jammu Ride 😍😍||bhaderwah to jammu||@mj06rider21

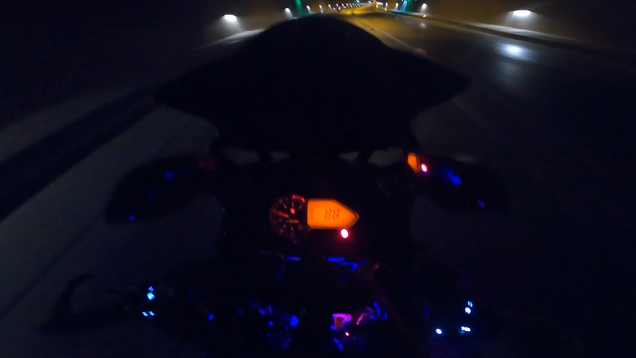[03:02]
मैं 6th गियर में, मैं 6th गियर में चल रहा हूँ भाई, 6th गियर में, और 90, 92, 96, ये भाई 100, 104